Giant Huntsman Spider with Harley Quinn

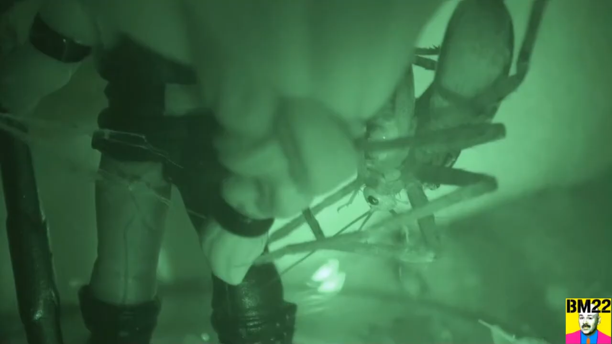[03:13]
It's still daytime. Night vision will sometimes give you a whole different perspective of what the spider looks like.
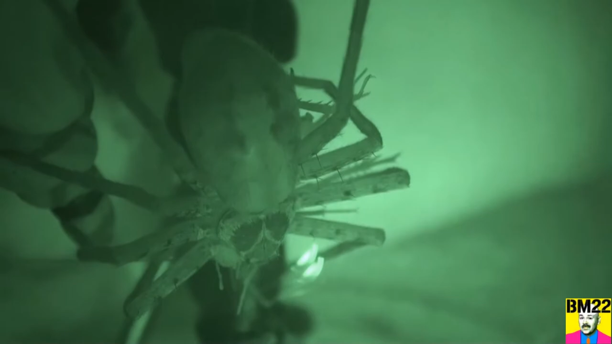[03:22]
So you flip off the light, you flick at night vision and you see if you can see more definition, more shape without the light. Sometimes it works. Sometimes it doesn't. Actually, this case, it didn't.
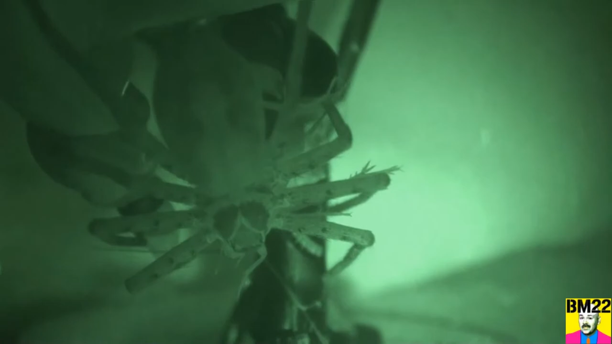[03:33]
I think it's because of the glass.
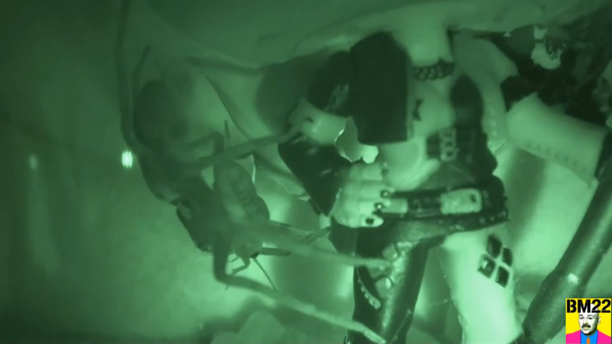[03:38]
But this spider, we could actually see him better when we were looking in with the light on.